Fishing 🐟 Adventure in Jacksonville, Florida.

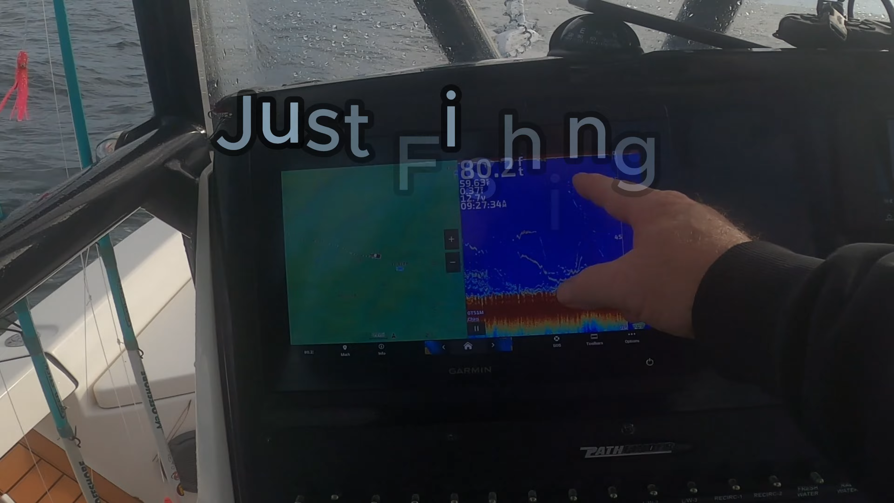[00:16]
you can see this really nice marks look at that's my line coming up with that fish i caught but this is a good little bottom 78 feet